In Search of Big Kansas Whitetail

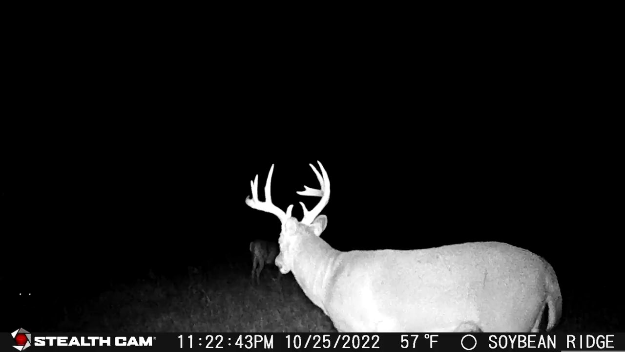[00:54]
And we got some pretty big Kansas bucks that are covering a lot of ground here. The weather, as you can tell, is a little bit shaky.